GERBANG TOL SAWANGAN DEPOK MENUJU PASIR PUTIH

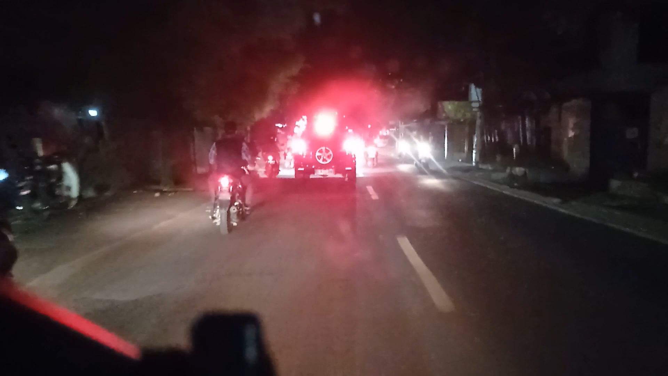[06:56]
Untuk Menjaga Keamanan Masih Masih Banyak Yang Gelap Gelap Nah Ini Nemu Lagi Alpamar Pompensin Udah Nemu Dua Dua Ata Tiga Tidak Bensin
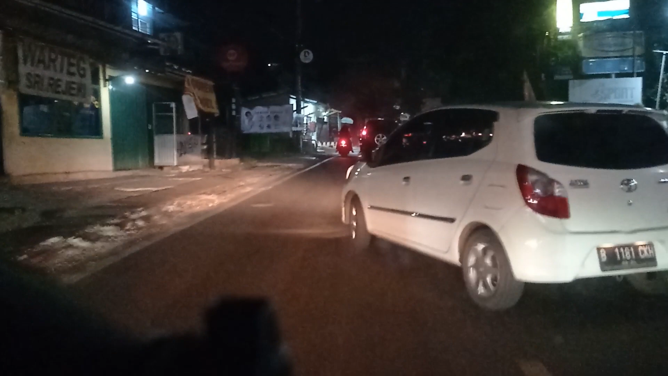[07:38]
Kemacetan Tapi Tidak Terlalu Parah Saat Pagi Hari Dan Sore Hari
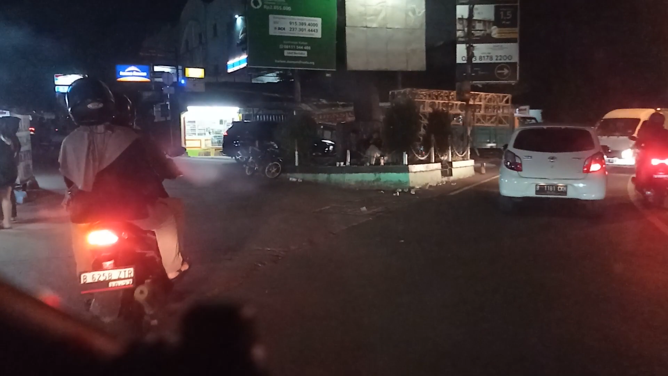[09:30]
Ini Mulai Masuk Kedalam Ini Agak Ngampung Agak Ngampung Putri Doyung Wisata Air Sawangan Depok Sebelah Kanan Tadi
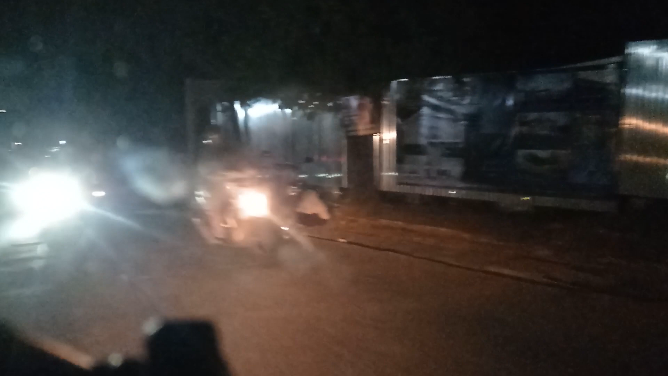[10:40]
Ini Kita Udah Jalan Pasir Ries Belum Pasir Butih Belum Belum Masih Di Perumahan Sawangan Permai Masih Perumahan Sawangan Permai Oke Tetap Hati-hati Ya Kawanku Semuanya
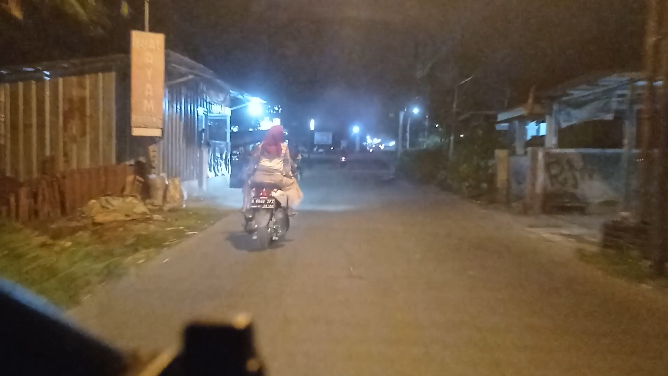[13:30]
masih jalan sawangan permai ke sini guys ini tembusannya ke Jalan Pasir Putih dan Pasir Putih Citayam nah ini udah masuk lama datang Kampung KB Sawangan Bepo ini namanya Kampung KB ya wuh lampunya coy
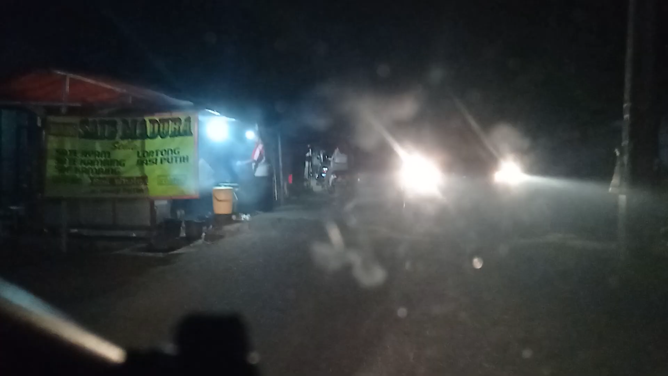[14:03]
oke guys jadi ini lurus terus langsung tembus ke Jalan Pasir Putih ya Bogor Bogor juga bisa sih Bogor juga bisa oh Bogor bisa ternyata Bogor juga bisa lewat sini mungkin bisa